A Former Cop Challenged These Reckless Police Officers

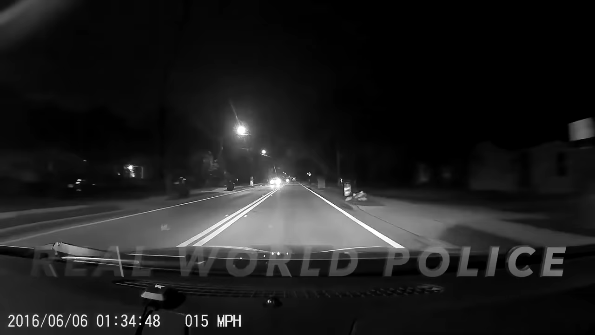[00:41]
As the vehicles passed one another, the OPD patrol car shined its spotlight directly into the front windshield of the unidentified citizen's car and then proceeded to turn around and initiate a traffic stop.